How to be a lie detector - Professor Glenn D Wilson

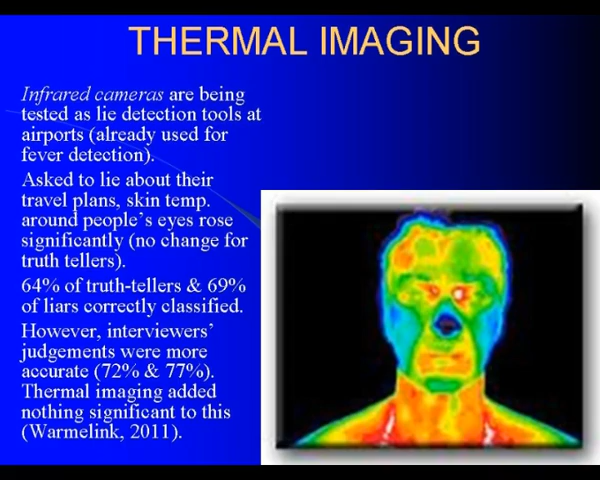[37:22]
just impressionistic judgements of whether people are lying or telling the truth and they were right about three quarters of the time so and more than that the thermal imaging was not adding any predictive power to the